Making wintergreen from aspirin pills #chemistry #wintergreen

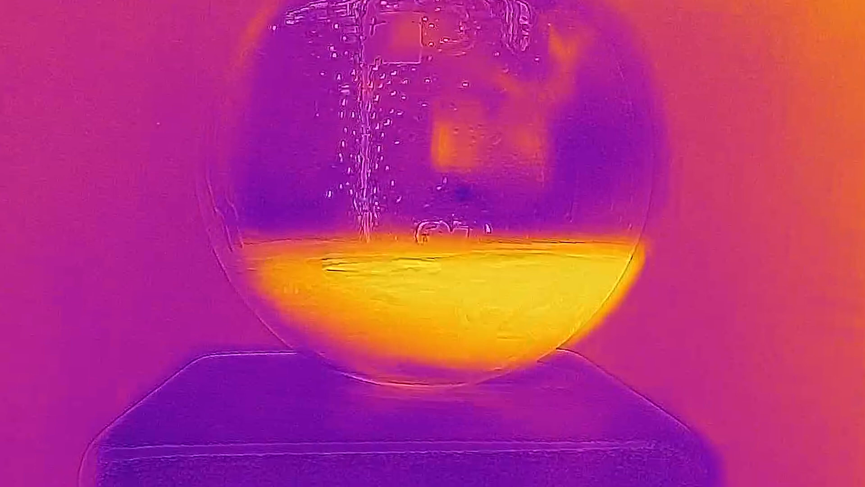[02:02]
We can see that as I add in the sulfuric acid the methanol quickly goes from cool to almost boiling in seconds. This is really neat to watch on thermal camera because you don't really get to see this too often.